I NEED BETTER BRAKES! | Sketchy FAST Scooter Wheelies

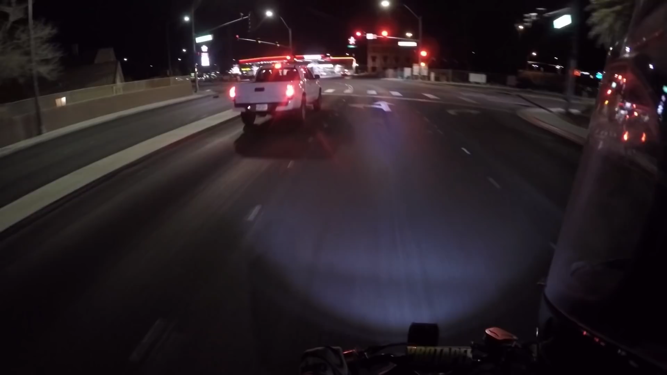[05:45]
Check it real quick. This light's already turning green.
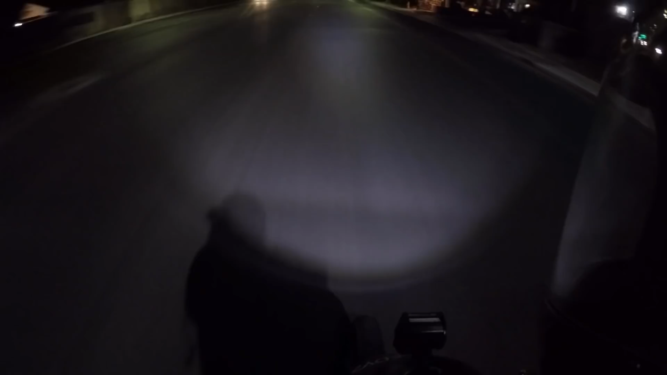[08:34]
We got this green. It's going to turn red. Three, two, one. Oh, we got that.